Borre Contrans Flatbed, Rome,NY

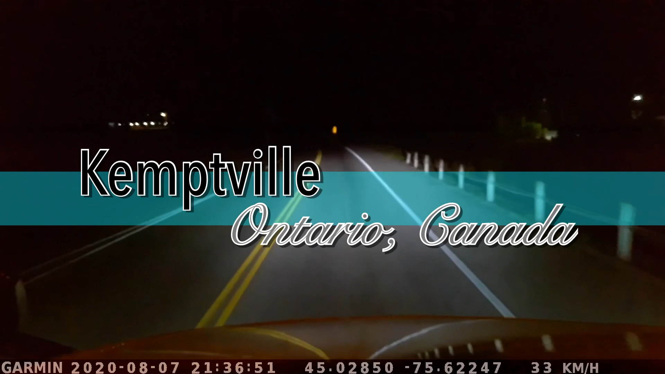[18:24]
Pues ya, gracias a Dios, llegando aquí al patio en Kenville, Ontario,
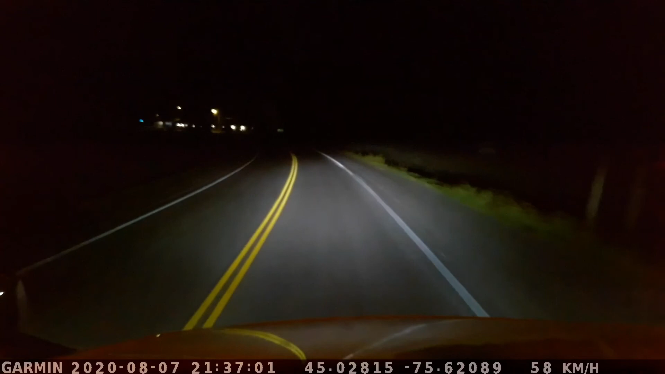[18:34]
después de dar una gran vuelta que me mandó a dar el patrón, el jefe, regresé vacío de King of Prussia. Y me hizo ir a Montreal a dejar la plana vacía, y me tenía una plana cargada
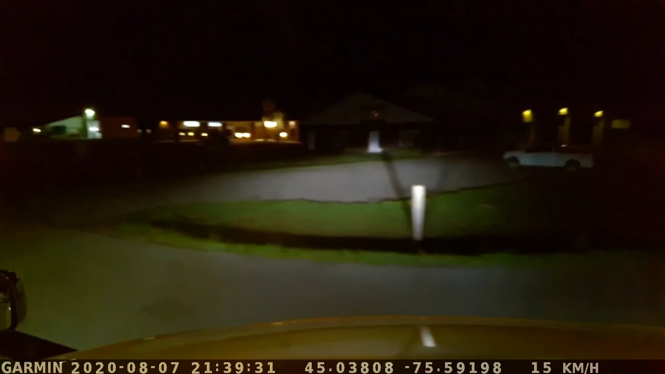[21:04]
Llegué a Patio Pierce, a la derecha. Y pues voy a hacer, no me gusta dejar mi tráiler conectado, por lo regular lo desengancho, pero no, yo creo que hoy, por si me voy el lunes en la madrugada, no tener que enganchar tan temprano.